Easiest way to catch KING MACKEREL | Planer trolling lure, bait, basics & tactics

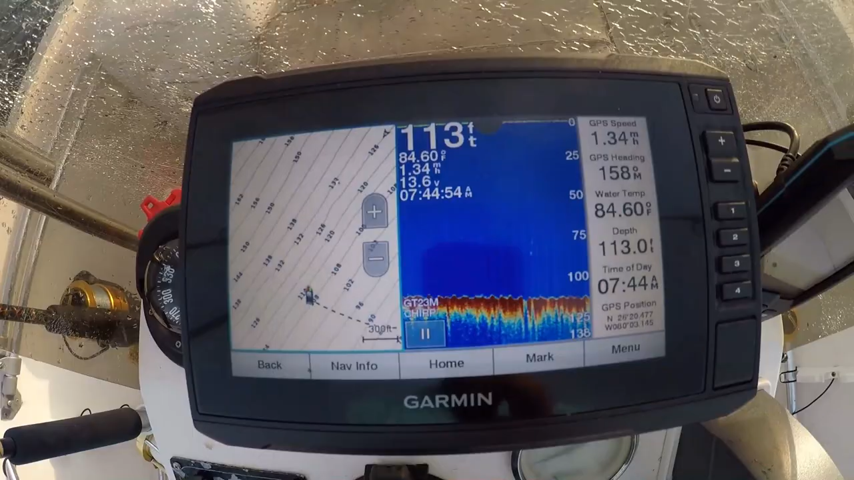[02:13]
On screen: depth 113.0 ft, water 84.60°F
Currently sitting in right around 112 to 114 feet of water.
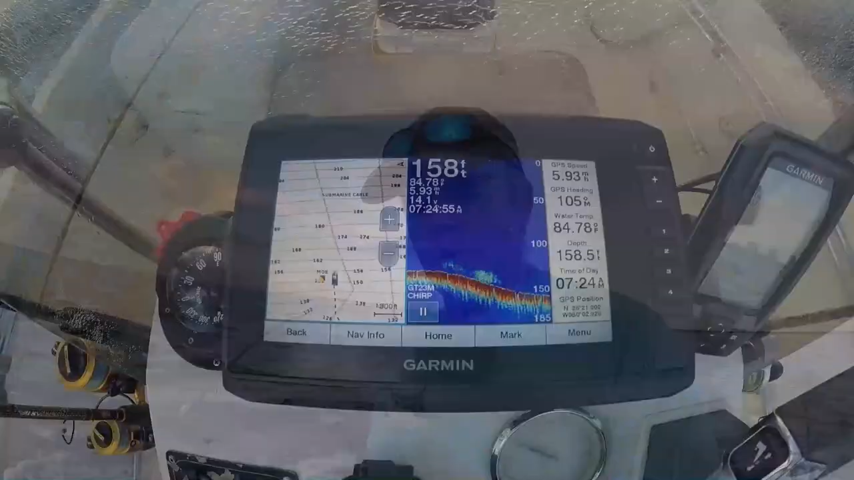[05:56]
Currently right in around 160 feet.
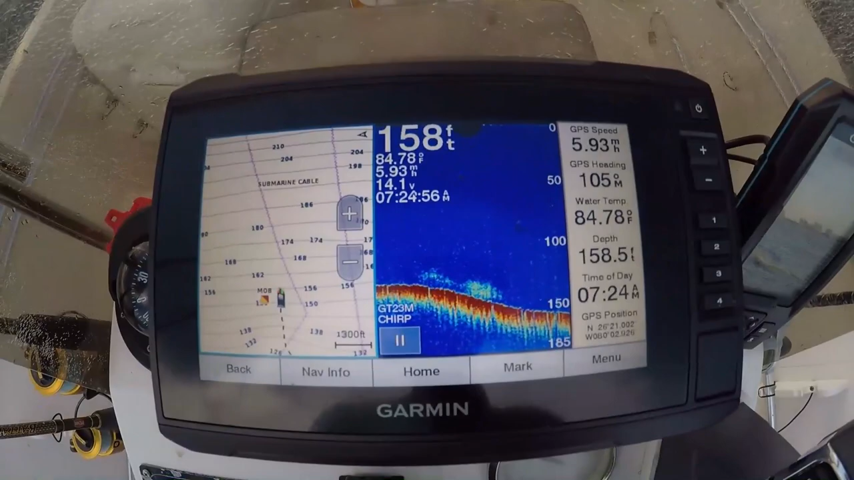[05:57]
On screen: water 84.78°F, speed 5.93 mph
Marking some stuff on the bottom.
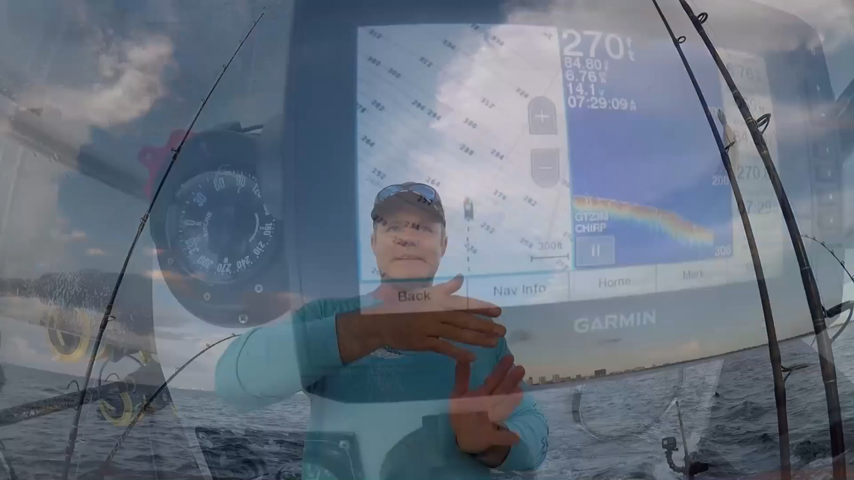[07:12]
Those are the little lines that you know dictate what your ground looks like. Contour lines when they're spread further apart means your ground is at less of an incline.